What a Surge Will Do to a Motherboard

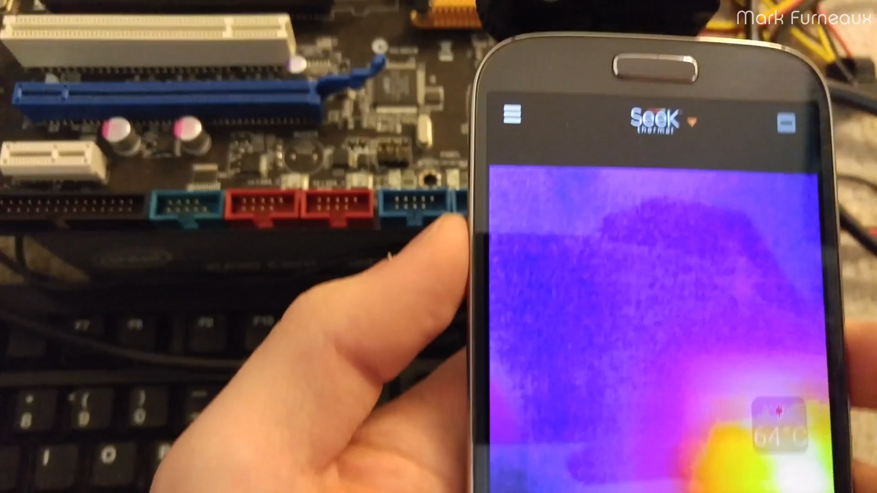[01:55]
happens as the power supply turns on and off.
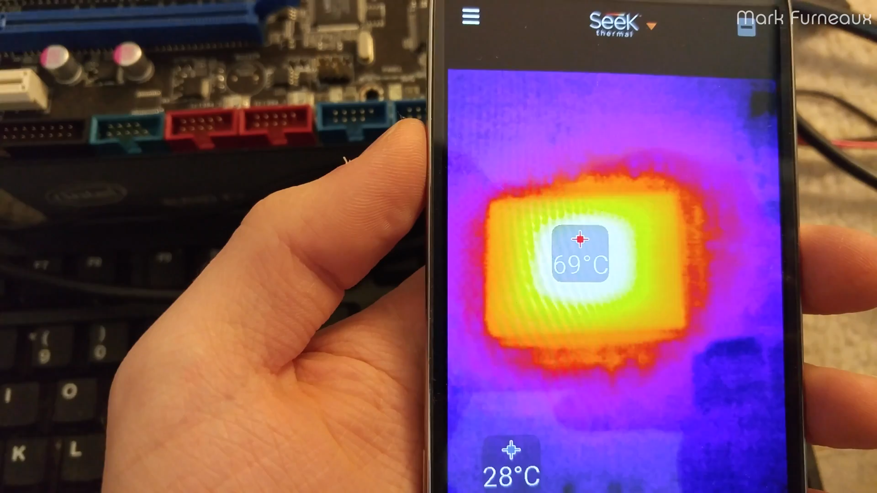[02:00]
That bright dot that you see on the right hand side of the chip is a resistor array. So clearly, I think there's probably been a surge. It's my best guess is there's probably been a power surge on maybe the 3.3 or the 5 volt rail,
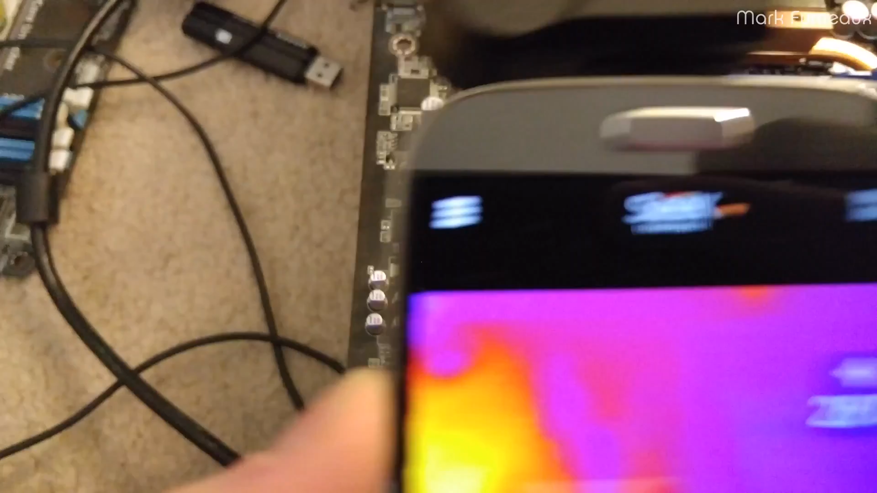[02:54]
we've got the Marvell network controller chip, which has failed.
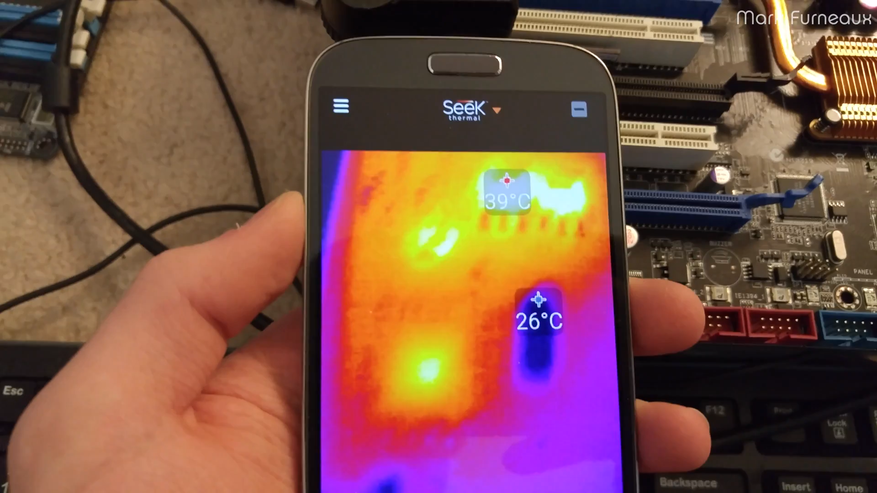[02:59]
You can see that one heat up and cool down very, very rapidly, actually.
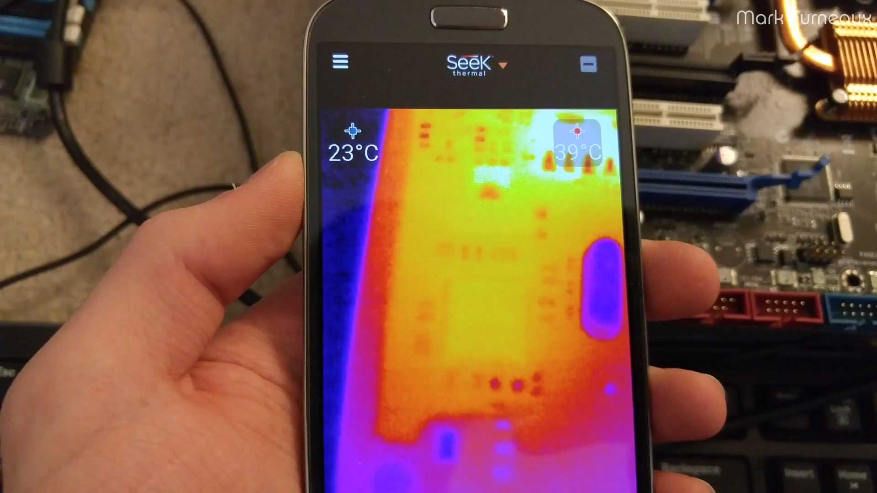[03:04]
On screen: spot 23°C
It's amazing how quickly that heats up and cools down.
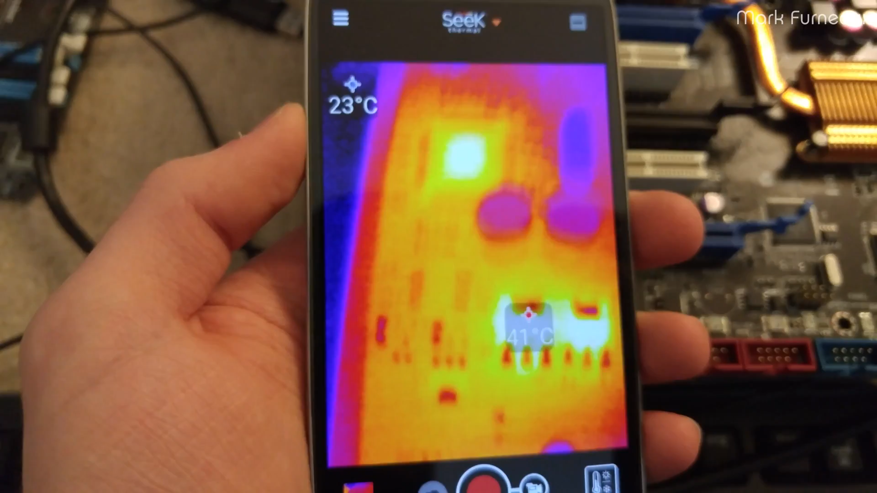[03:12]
And we've got the Aetheros, or sorry, that Marvell chip was for SATA, I believe.
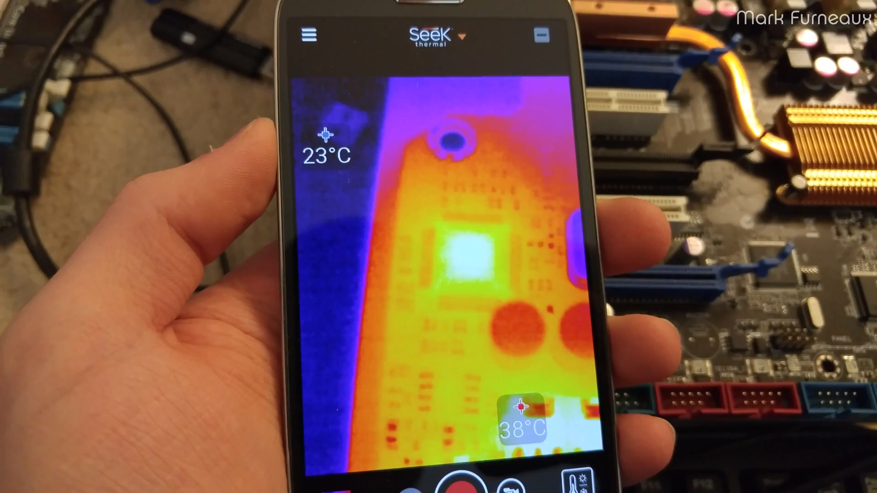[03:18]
This is actually the network card. This is the, it's an Aetheros chip.
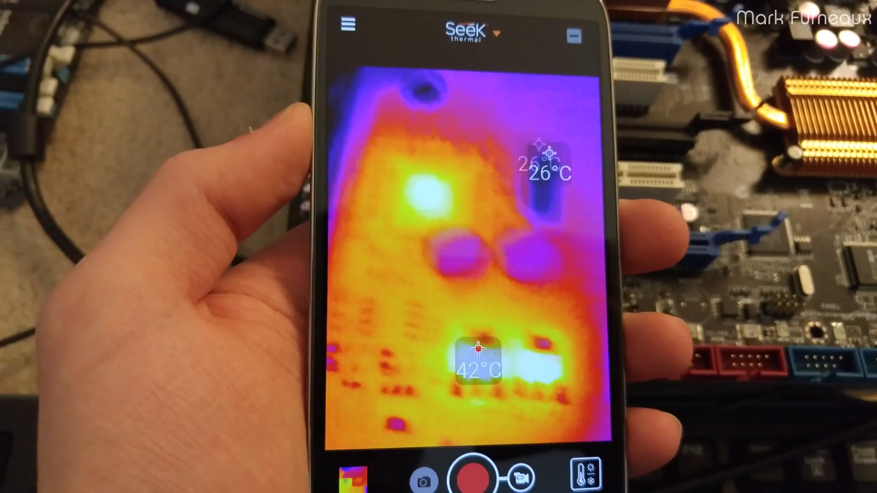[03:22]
And you can see the voltage regulators. Obviously, these chips have gone short inside. And, yeah, it's kind of died.